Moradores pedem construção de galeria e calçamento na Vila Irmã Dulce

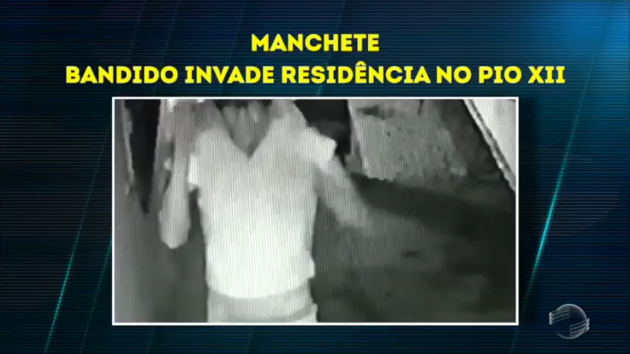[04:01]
Para os bandidos violarem toda essa segurança Eu vou apertar o play Meu caro Gomes de Oliveira Galego Para que você possa ver aí na tela O bandido circulando Bagabundo, rapaz Olha aí Aí ele botou a camisa na cabeça Mas o rosto dá para ver Dá para ver quem é o rapaz E aí todo esquema
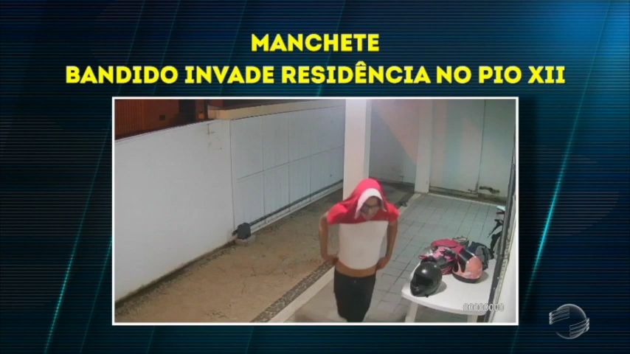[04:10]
de segurança na casa Tem portão elétrico Tem cerca elétrica Tem câmera de segurança E mesmo assim Os bandidos
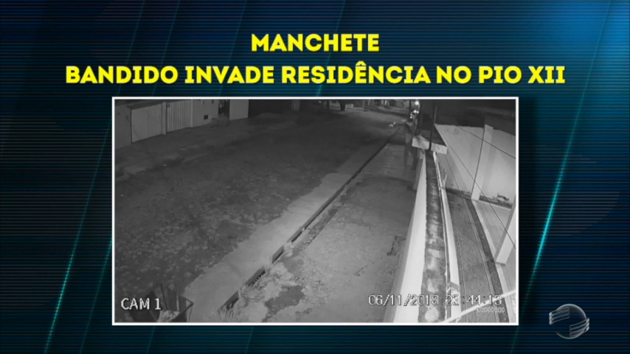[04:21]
Desavergonhadamente Fazer Agora quando o cidadão Reage a bala Aí vem o mundo Não pode Porque não sei o que Olha o que esse vagabundo está fazendo aí Então isso dói, rapaz Você trabalha Você quer ir para a sua casa Para descansar Nem na sua casa Você tem mais o direito A nada Olha esse vagabundo aí Esse é o tipo de vagabundo,